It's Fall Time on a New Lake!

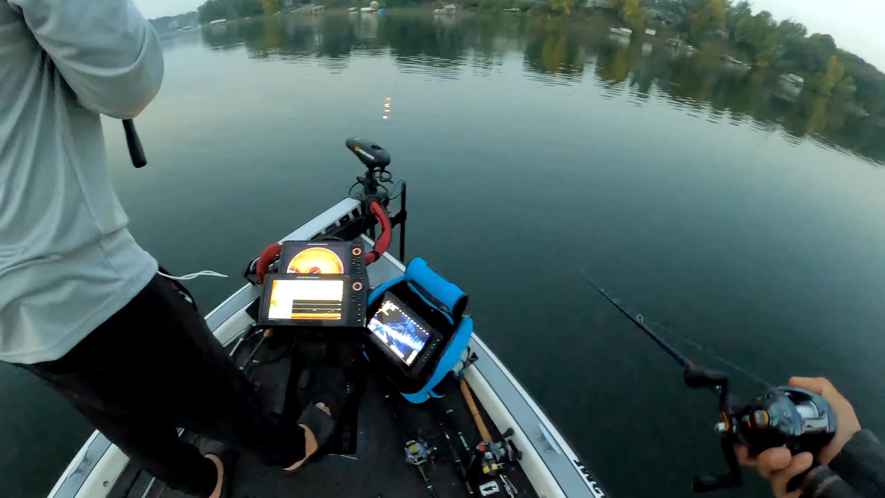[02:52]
Look at that, there's a lot of fish down there. 15 feet on water, water temp 66 degrees, ton of fish. Stupid mosquito trying to suck my bleh.